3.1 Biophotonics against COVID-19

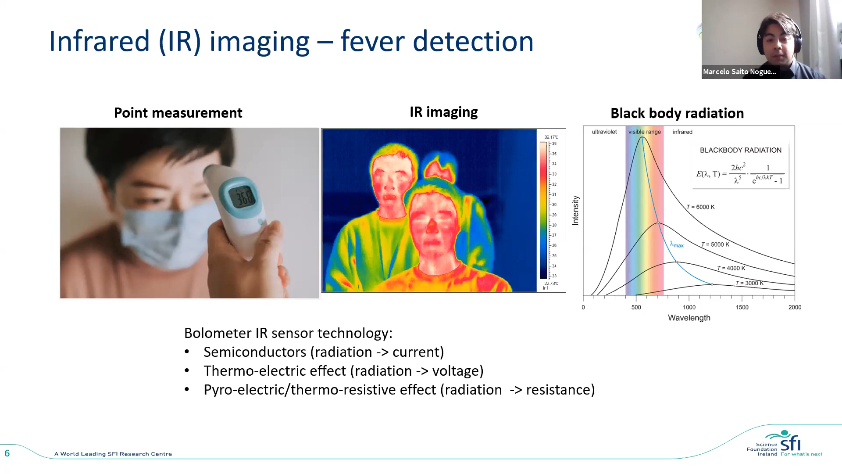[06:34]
There is a thermoelectric effect. In this case, the radiation will change the voltage in the sensor and the pyroelectric effects where the radiation will change the resistance there. So this technology can be very compact. So we have very compact infrared cameras and this can be done with CMOS fabrication process where we have chips,